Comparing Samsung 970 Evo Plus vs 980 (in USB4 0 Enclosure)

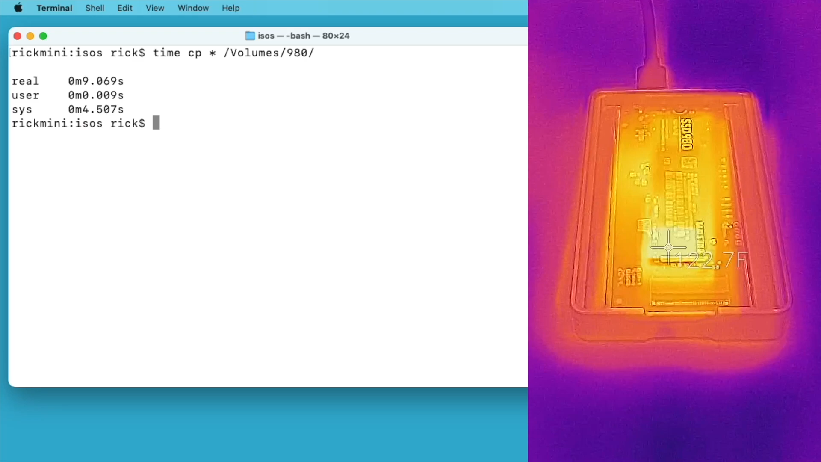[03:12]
okay that happened in nine seconds i also had a thermal image on the screen so now i'm going to eject this drive and i'll put the other drive in and we'll run the same test okay so i'm going to run the test again although this time the drive name is different so i'll enter that so so that took 14 seconds so the 980 was quite a bit faster in the write speeds which is what we saw on the benchmark so now
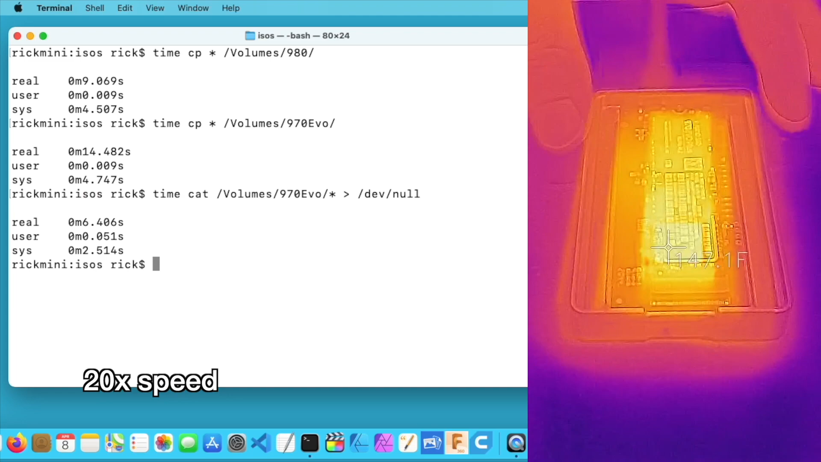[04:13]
so that read in six seconds i'll eject this i'll put the other ssd in and we'll do a read speed on it okay the drive's mounted i'll run the second test and that took 6.4 seconds to read so on these four files that totaled around 19 gigabytes the 980 was quite a bit faster on the rights at nine seconds the evo was a little slower at 14.4 seconds and on the read test they were approximately the same speed